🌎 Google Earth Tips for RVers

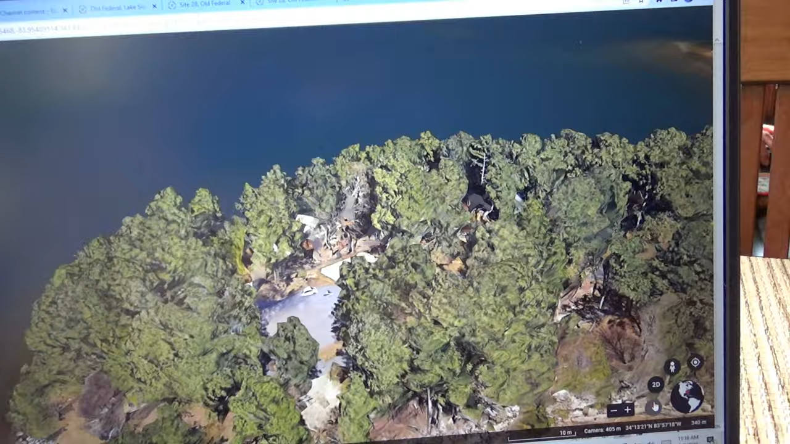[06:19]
it also gave us an idea how big the cul-de-sac was to see whether or not we would be able to turn around in there.